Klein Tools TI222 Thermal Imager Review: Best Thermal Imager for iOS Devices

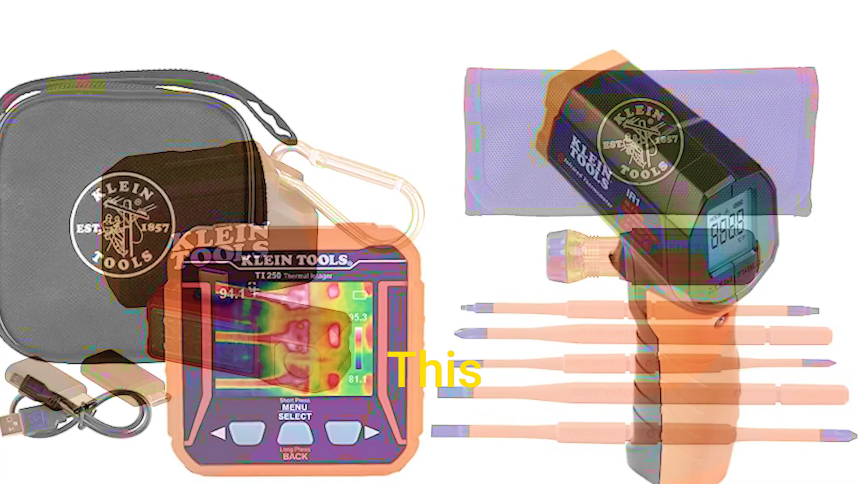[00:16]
This thing is an absolute beast when it comes to thermal troubleshooting.
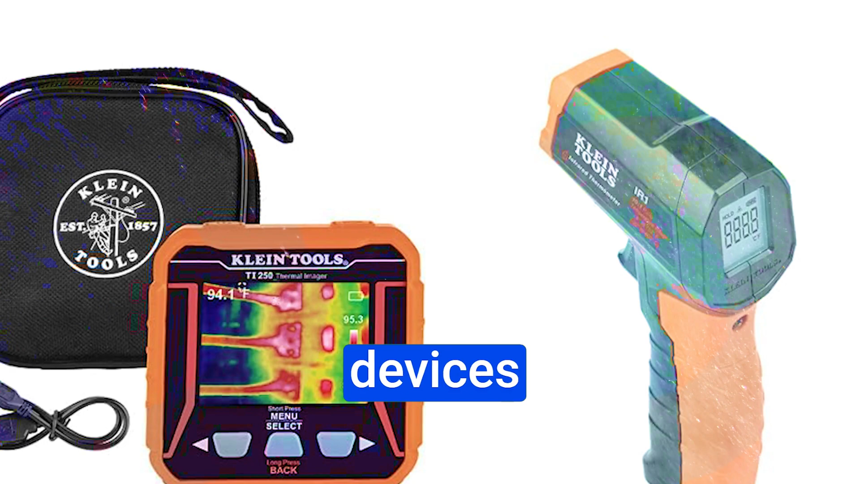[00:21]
It's compatible with iOS devices running iOS 11 and higher, which means you can use your iPhone or iPad as a thermal imaging powerhouse.
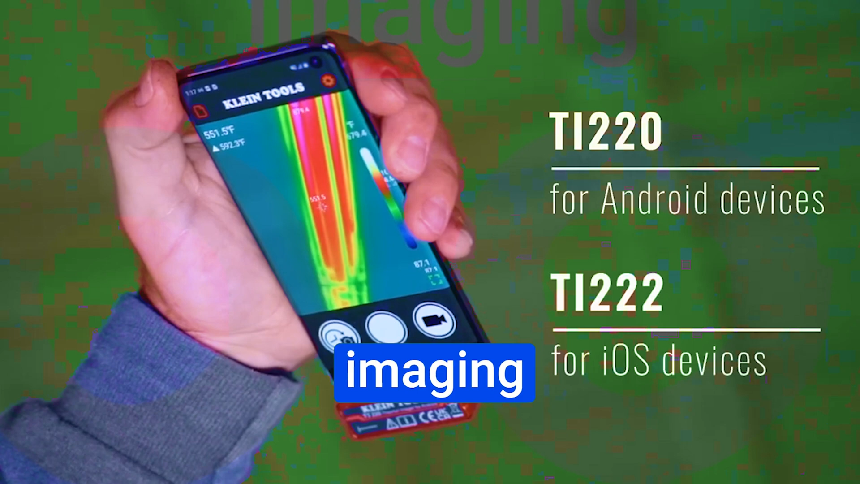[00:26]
What sets this thermal imager apart is its high-resolution thermal imaging capability.
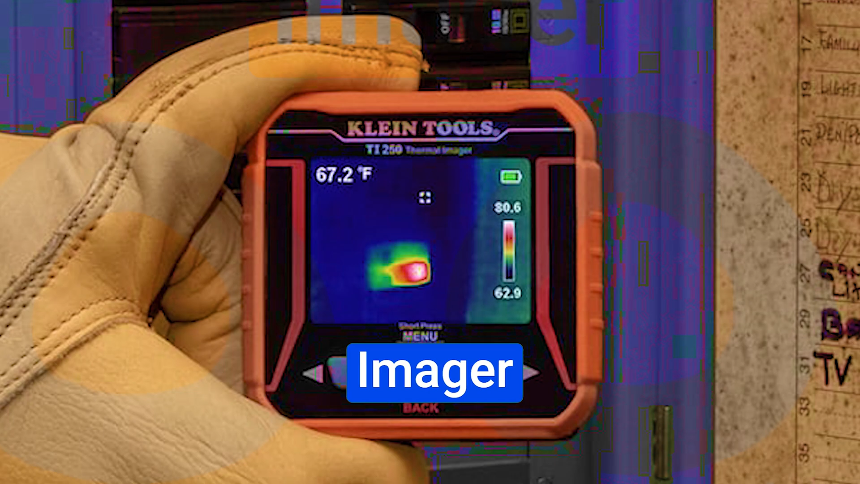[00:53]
On screen: spot 67.2°F
The Klein Tools Thermal Imager app, available for free in the app store, makes this device incredibly user-friendly.
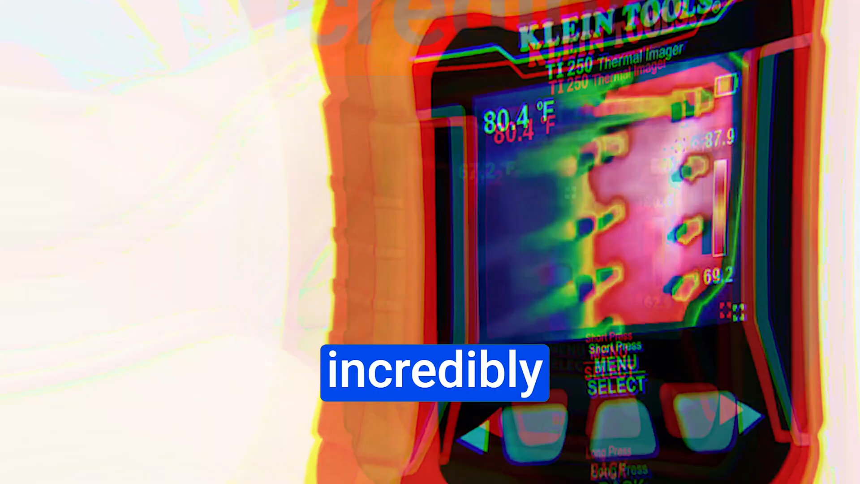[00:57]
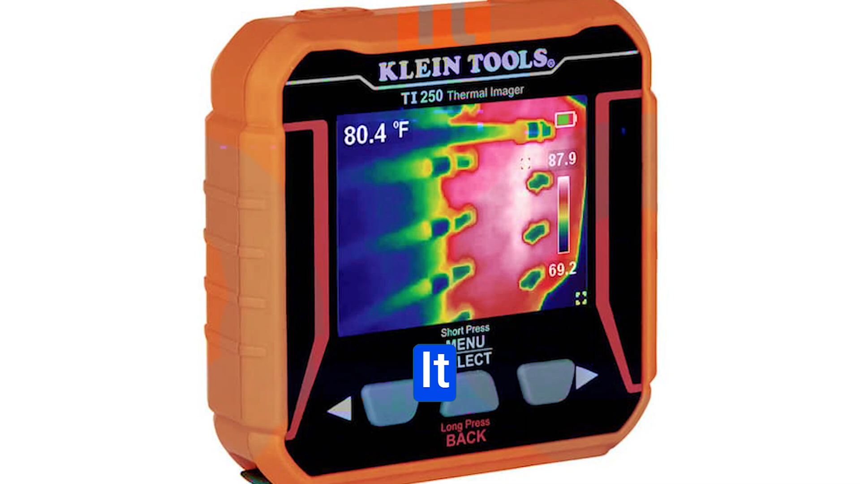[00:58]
On screen: spot 80.4°F
It offers a seamless interface for capturing, storing, and sharing thermal images and videos.
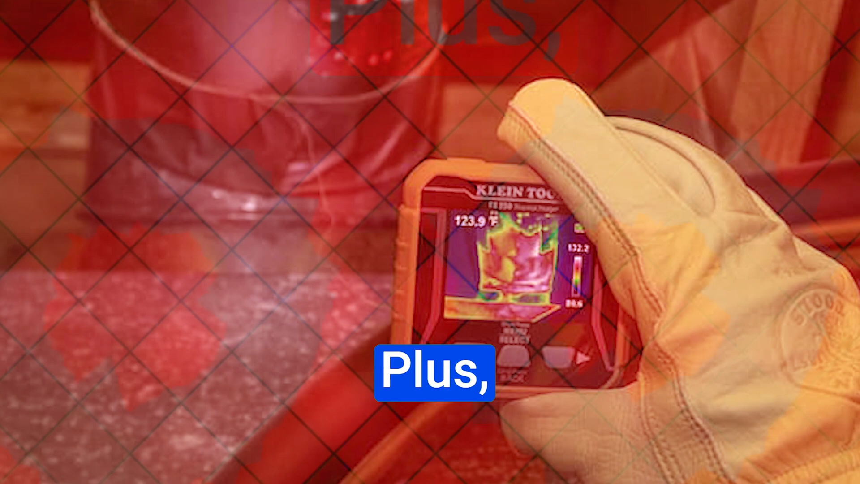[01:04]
On screen: spot 123.9°F
Plus, the touchscreen temperature readouts, high, low temperature points, and differential temperature options make it versatile for professionals across different industries.
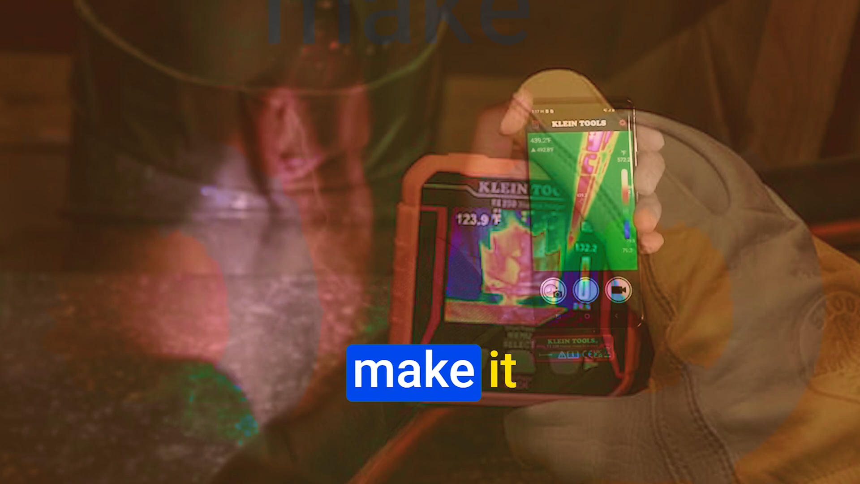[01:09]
On screen: spot 123.9°F
When it comes to temperature range, the TI222 doesn't disappoint.
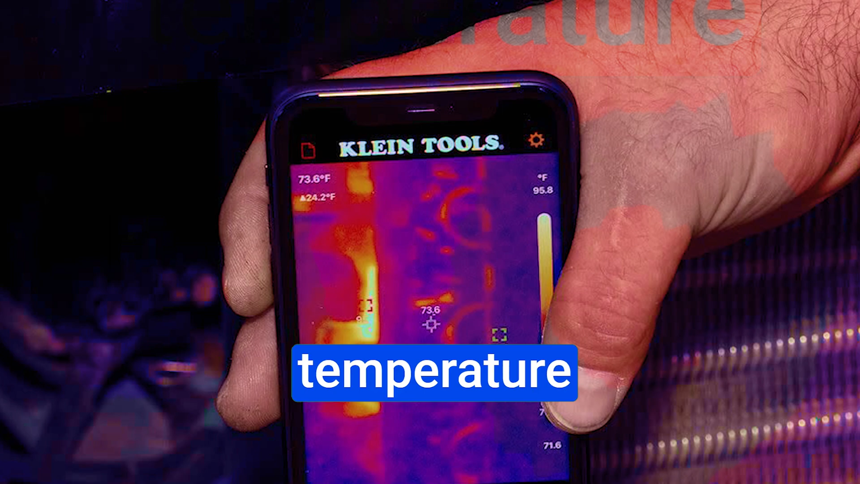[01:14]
On screen: spot 73.6°F, scale top 95.8°F, scale bottom 71.6°F
It can handle temperatures from minus 4DF to a scorching 752DF.
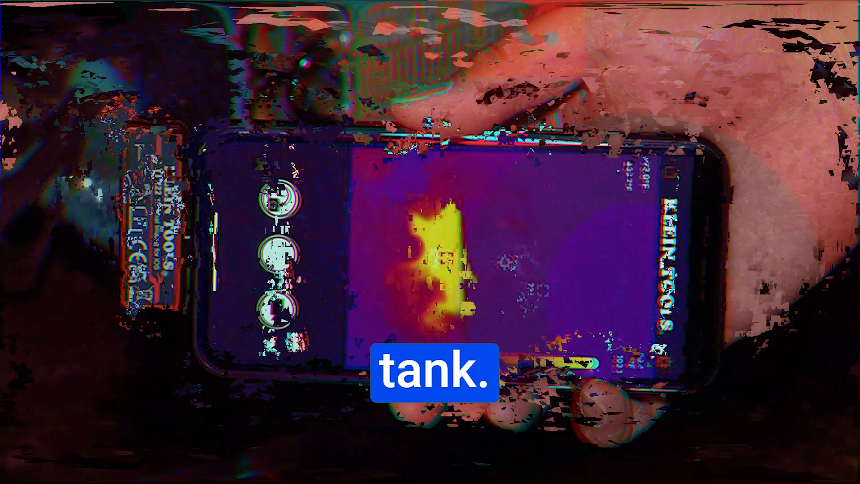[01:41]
It's got a rugged aluminum housing and has even undergone a 6.6 feet drop test.
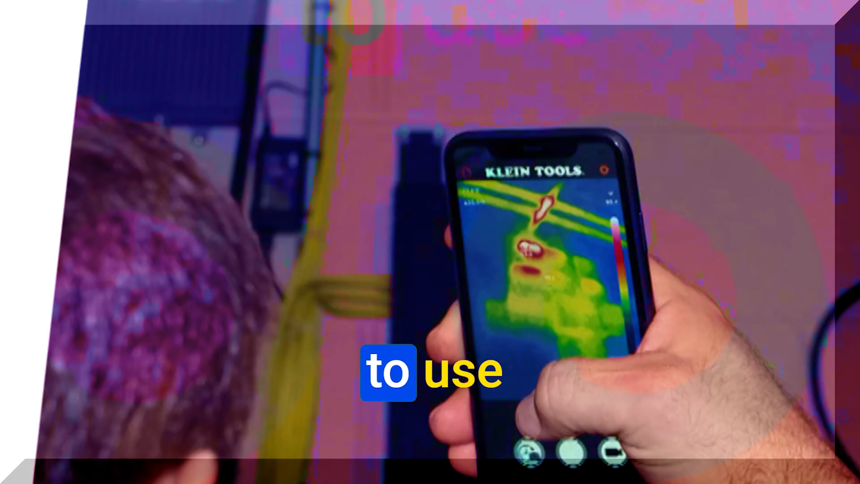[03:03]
Good image resolution. Accurate temperature readings.
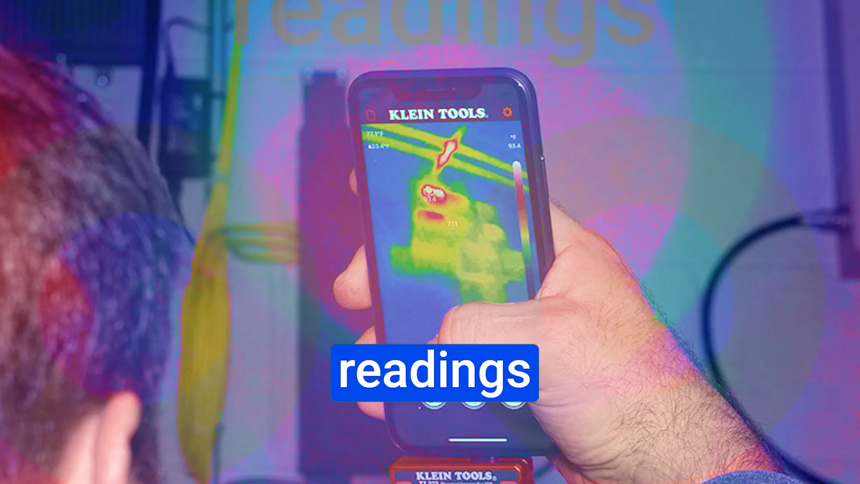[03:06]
Three color palettes. High, low temperature alarms.
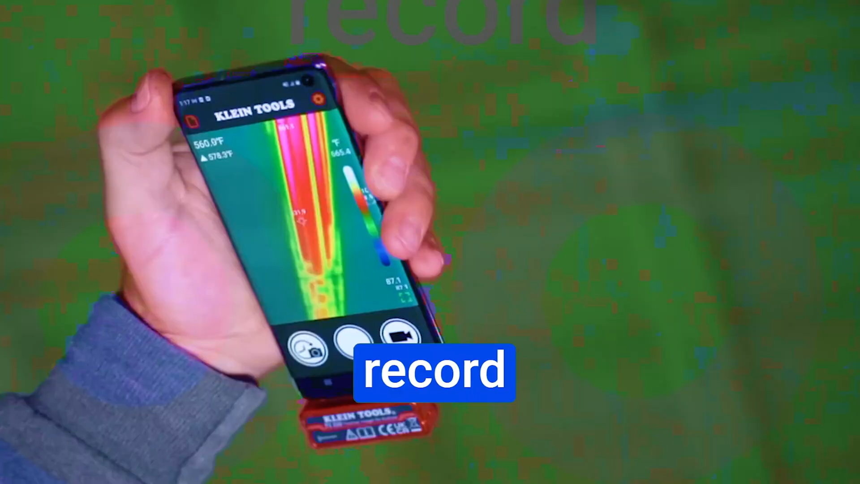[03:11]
Ability to record and share images and videos.
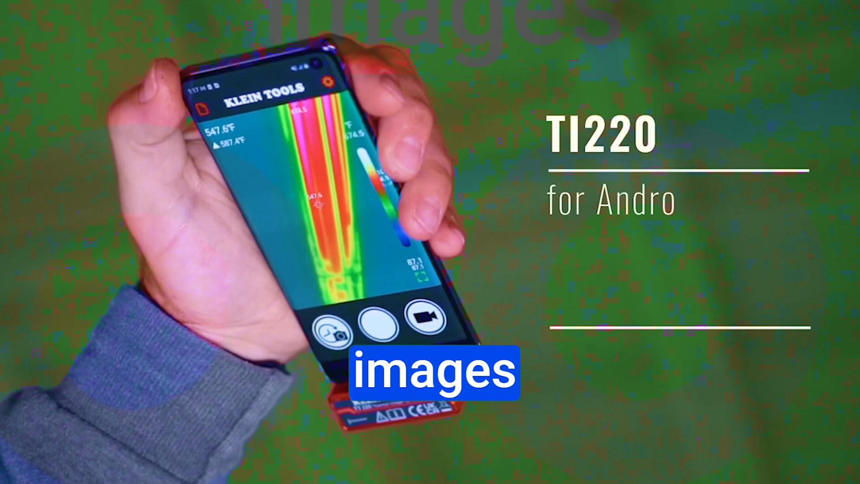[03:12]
Klein Tools TI222 Thermal Cons. Not as durable as some other thermal imagers. Case may need to be removed to use the imager. No manual focus.
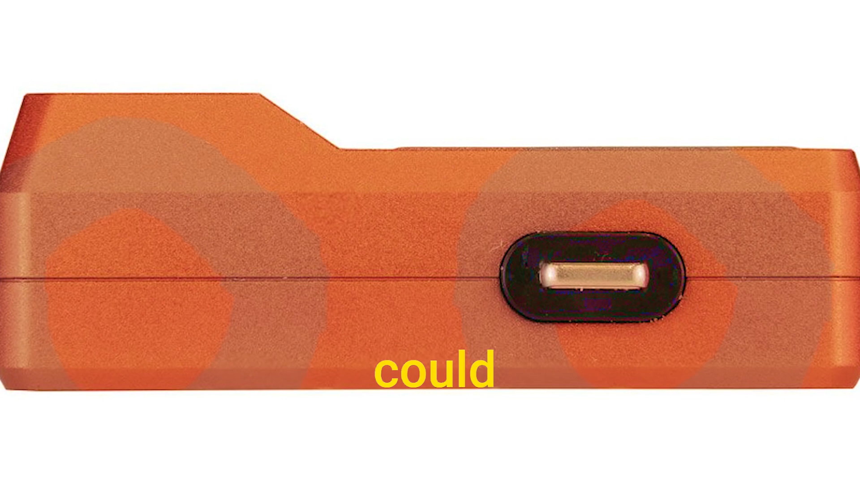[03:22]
App could be improved with some additional features. The Klein Tools TI222 Thermal Imager for iOS devices is a game-changer.
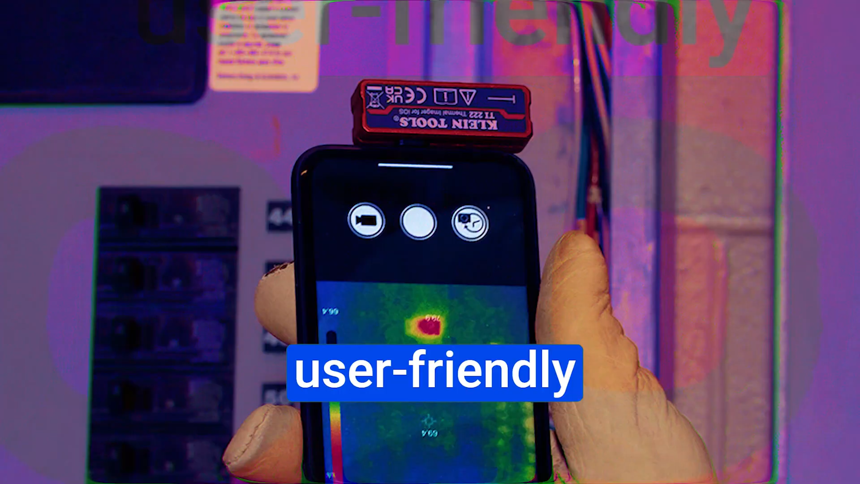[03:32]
With its high-resolution imaging, user-friendly app,
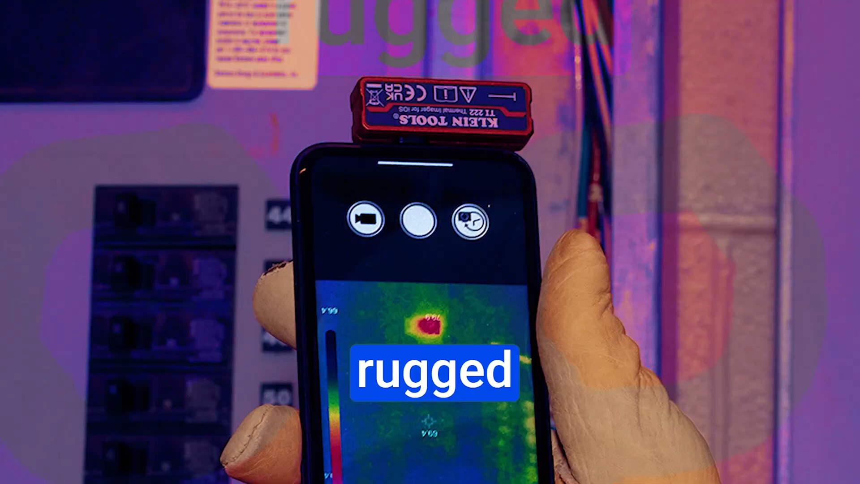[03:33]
and rugged design, it empowers professionals in various industries to troubleshoot effectively.